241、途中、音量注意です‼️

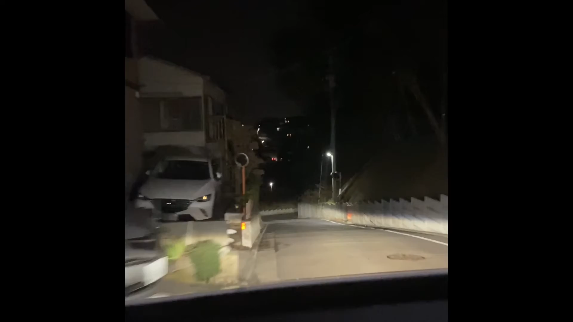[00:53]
近所の方は言ってましたが結構なもんですよ ほらほらっつってもね カメラじゃわからないか急勾配なんですよ 結構そうそう さっき俺あの動画でさ黒木だって言ったの覚えてる人いるかなわかんないけどねその黒木って何かっていうとKの貨物のナンバーって
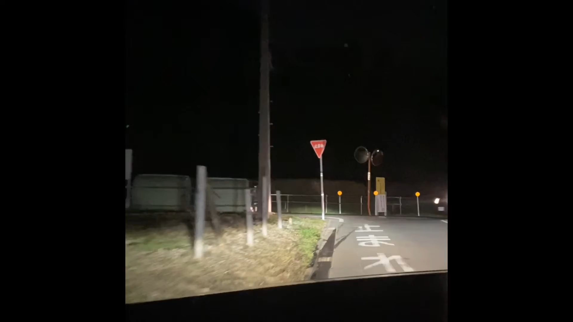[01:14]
黄色に黒じゃなくて黒に黄色なんですよだから黒木って言って